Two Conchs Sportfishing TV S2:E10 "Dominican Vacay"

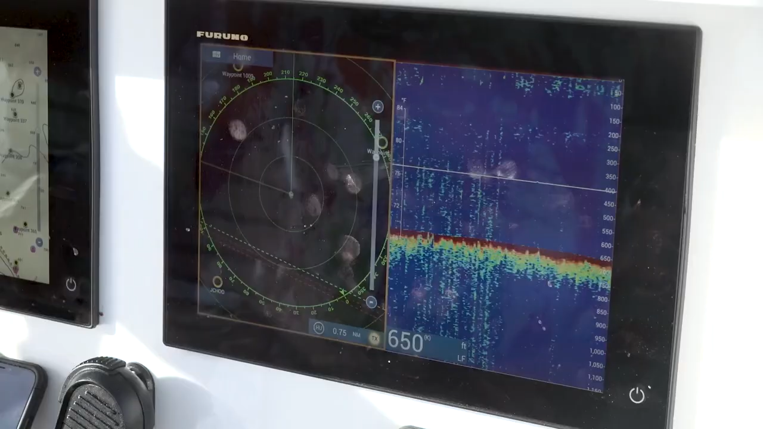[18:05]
We may have birds up here.
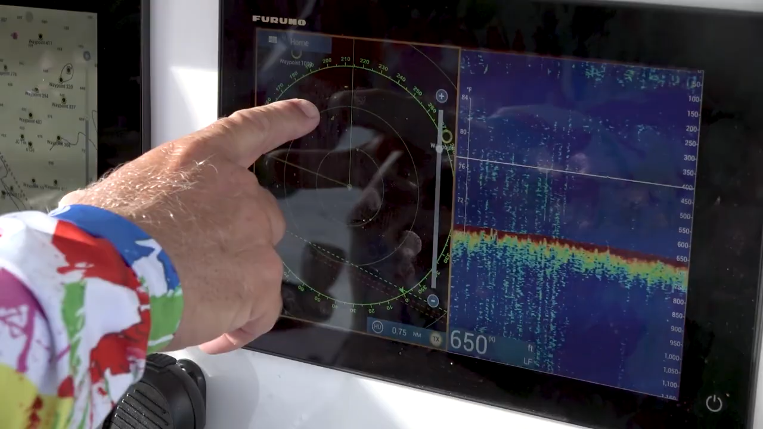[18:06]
All these little marks are gonna be birds.